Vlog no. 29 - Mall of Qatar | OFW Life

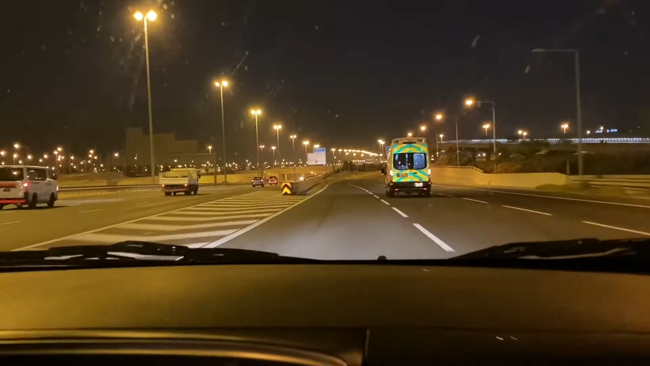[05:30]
So malapit na tayo sa Mall of Qatar. 4 minutes na lang according to our Google map. Mall of Qatar.
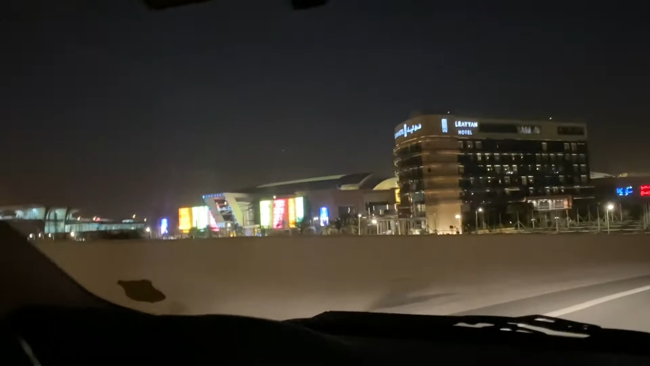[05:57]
Yeah, so dito tayo magpa-park sa likod.